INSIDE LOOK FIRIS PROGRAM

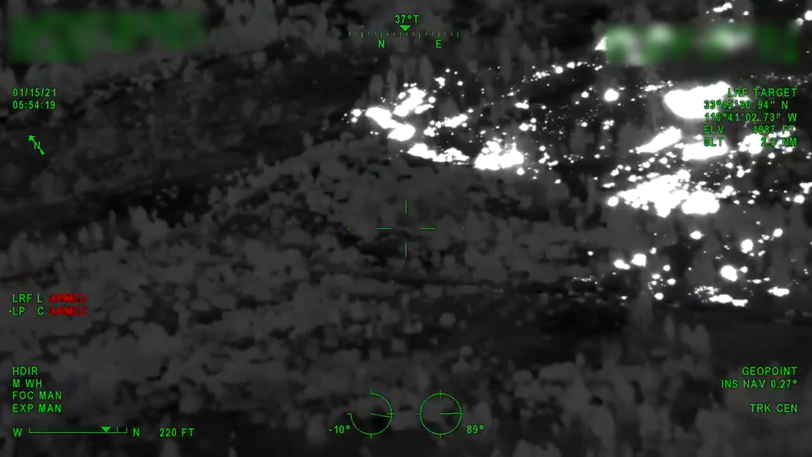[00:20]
I'm going to cross the head now, the downwind portion of the fire.
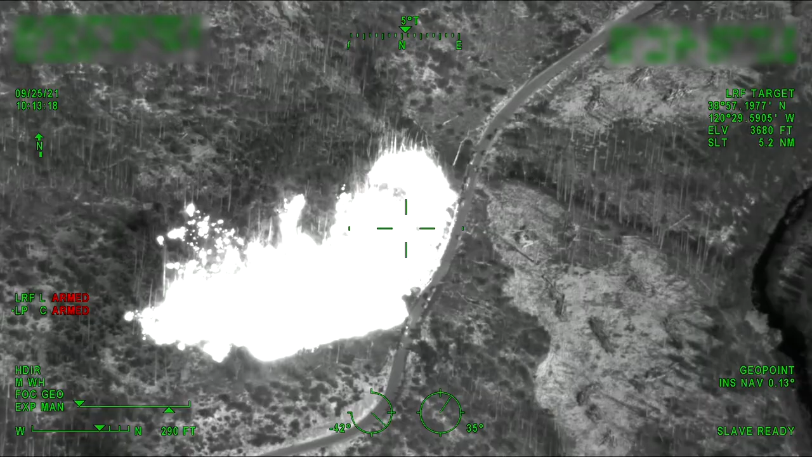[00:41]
There's still quite a lot of heat. Yes, a hundred percent.
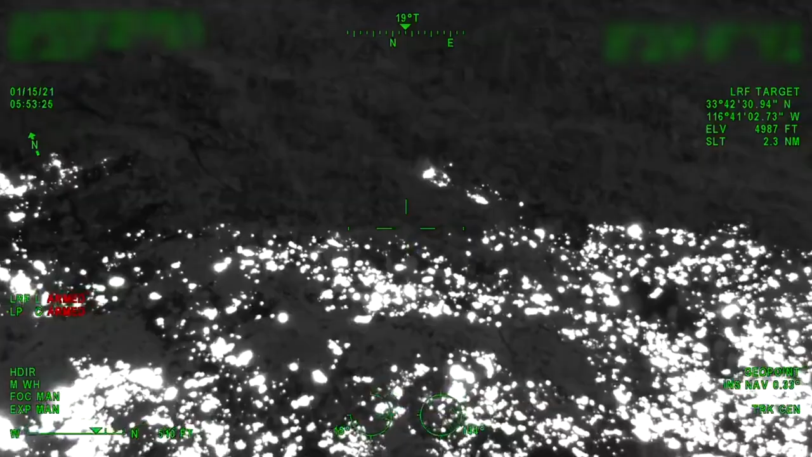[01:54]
We're estimating the area of origin to be just...
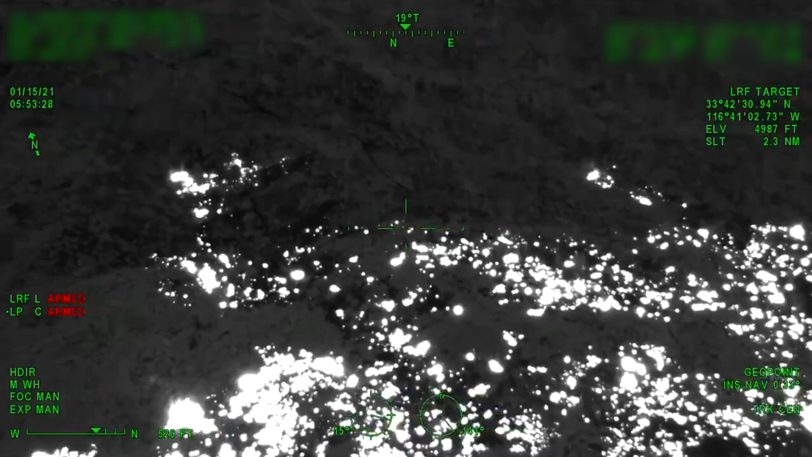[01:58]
It's been an interesting project, you know, started with proof of concept, and has evolved into really a program that,
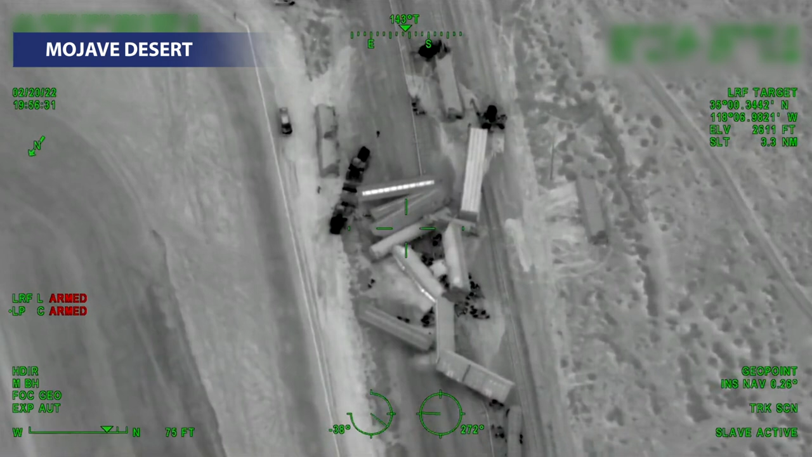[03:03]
We count 16 cars in here. There may be more underneath. The train derailments allowed an
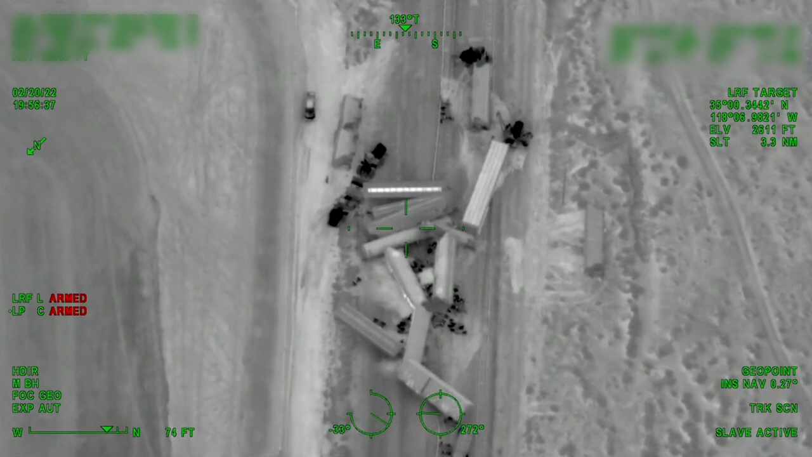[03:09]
aircraft from 13,000 feet to get all the way down to determine what product was in each one of the tanks or in the railcars,
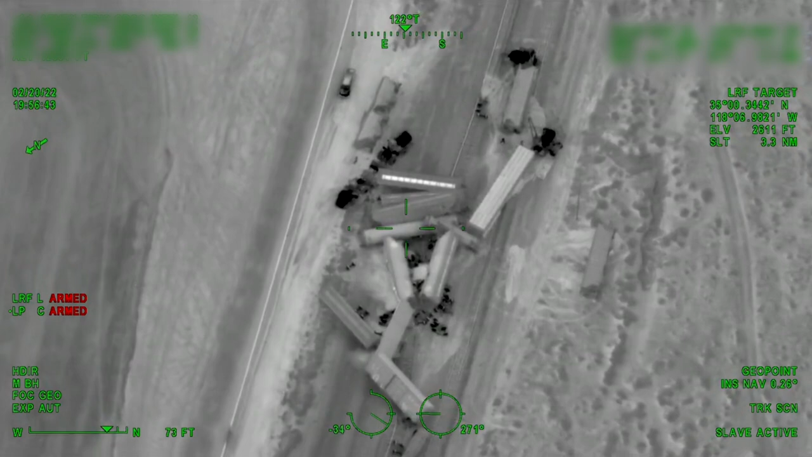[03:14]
which railcar had been derailed, which ones were impacted.
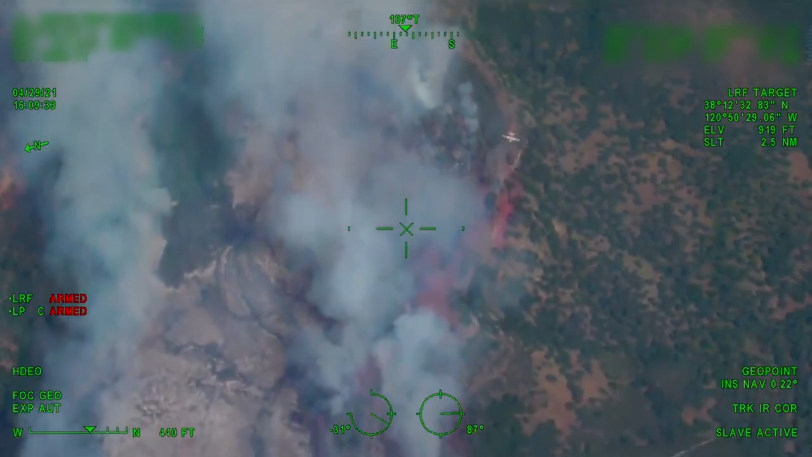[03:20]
We really don't even know the limits of this program at this point. We've used it and experimented with search and rescue in the snow.
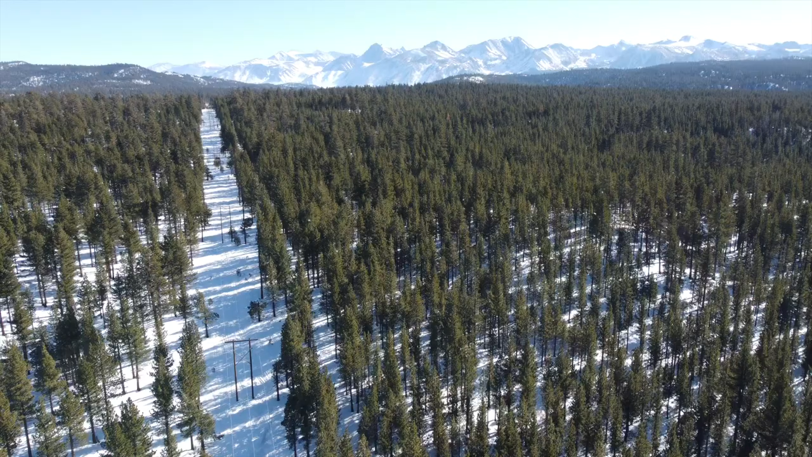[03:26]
Does it have the capability to be able to find footprints in the snow?
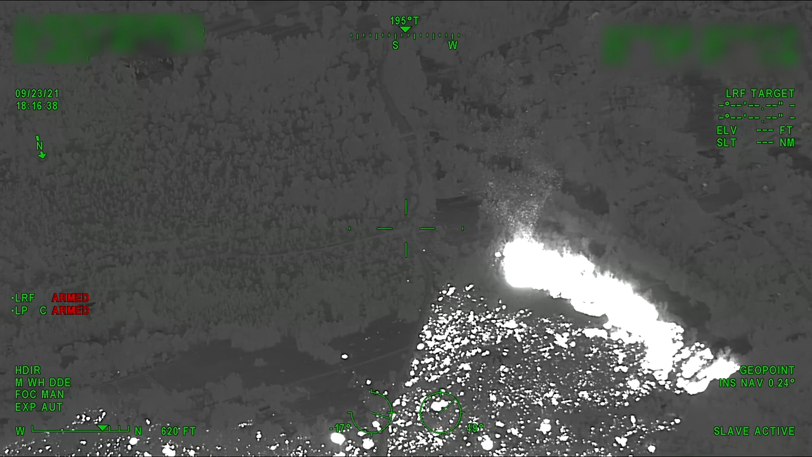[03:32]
As you can see, there's an increase of activity there with lots of ember showers. One of the main reasons why it does and the cohesion that you see is because we're all committed to the mission.